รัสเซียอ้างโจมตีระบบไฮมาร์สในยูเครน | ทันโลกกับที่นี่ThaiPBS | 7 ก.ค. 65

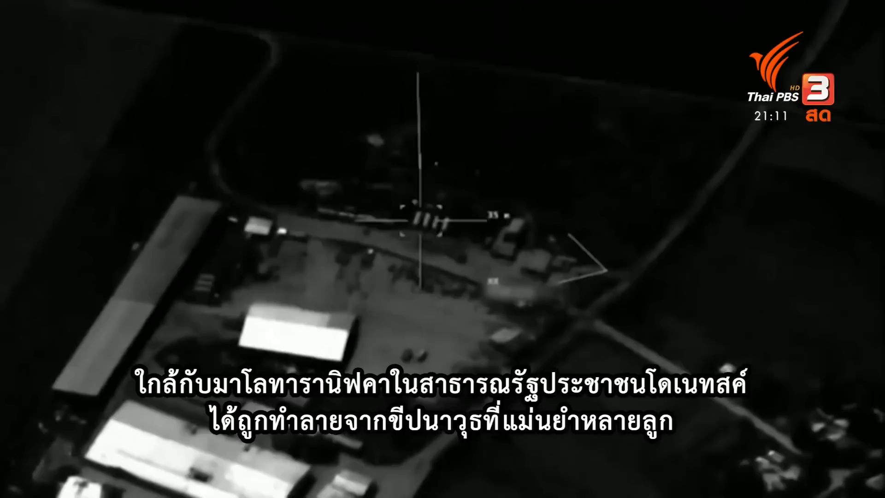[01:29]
системы залпового огня «Химарс» производства США и два склада боеприпасов к ним.